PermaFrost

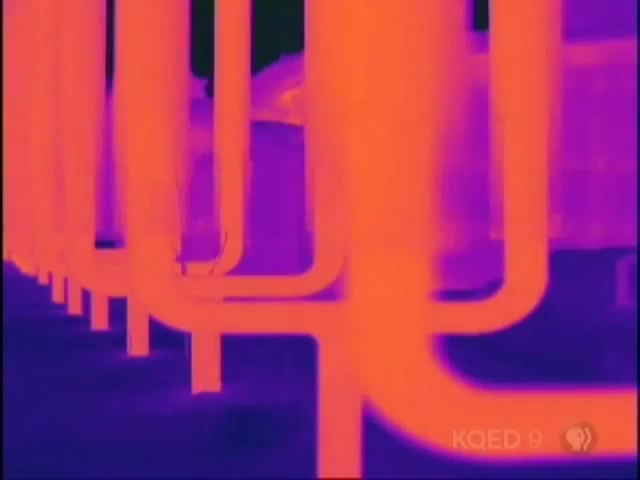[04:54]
Oh, wow! They're glowing! You remember the thermal camera. It sees cold areas as darker and warmer areas as lighter.
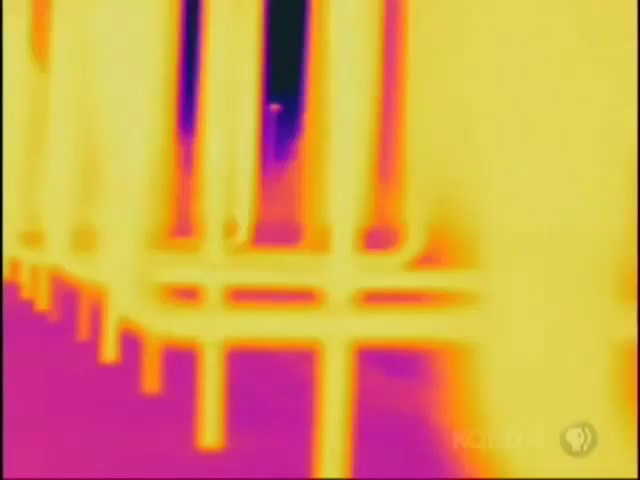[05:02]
So we can see that there is heat coming out of them thar pipes.